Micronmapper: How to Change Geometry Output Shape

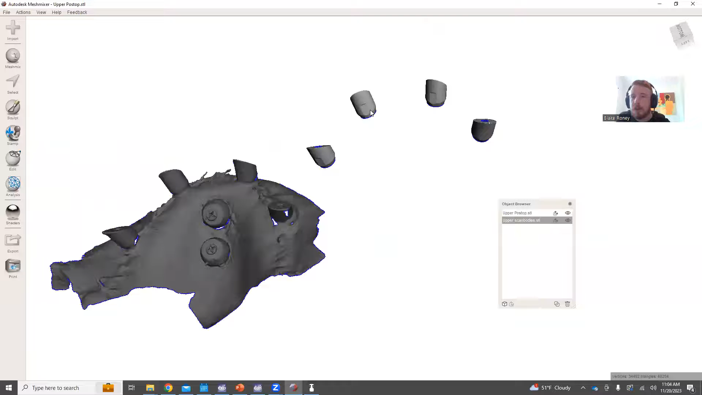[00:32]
We'll need to output this shape from the Micron Mapper to look like a healing cap instead of a Micron Mapper scan body. So it's always easier to do this before you scan.